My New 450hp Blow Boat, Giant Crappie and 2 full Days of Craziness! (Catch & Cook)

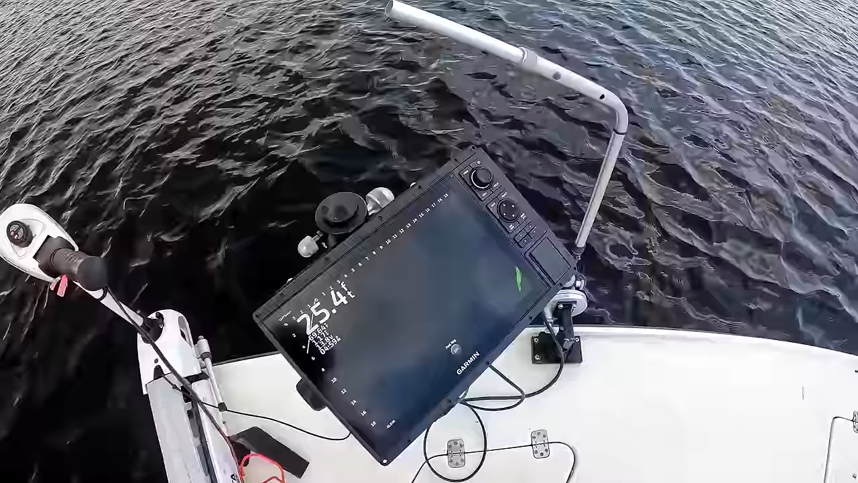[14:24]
On screen: depth 25.4 ft
So this is showing everything out there. From the bottom up to the surface.